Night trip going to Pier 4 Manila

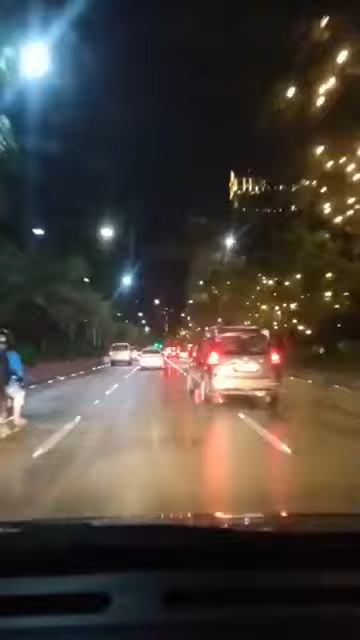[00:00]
So guys, ah, naminito ko ko sa Manila, oh guys, namin siya na kayo na hindi makita guys. So yes pala, oh, totoo pala sinasabi ni Bana naman, oh, maganda pala yung Manila, oh, may ilaw yung blusa na, ayos yung ano, oh. Bana? Bana naman, makita ko na yung man, nasabi ko, oh. Oh, ganda ng Manila ngayon, pagkabi.
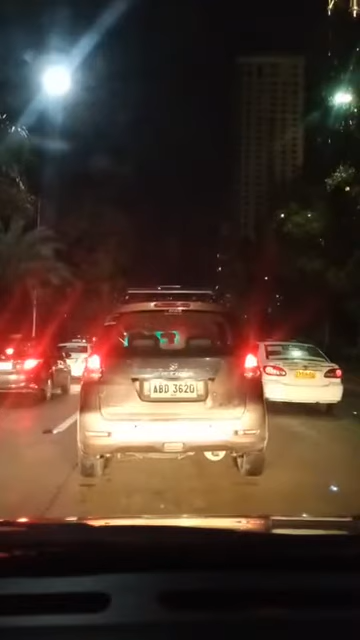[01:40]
Ayun, guys. Oh, ang ganda ng Manila ngayon. Salamat eh. May orishiko mo rin. Sir, napakaganda po ng ilaw nyo dito sa Manila. Sa Naol. Panawang. Alam. Walang na sa mata. Palog eh. Sarayan na.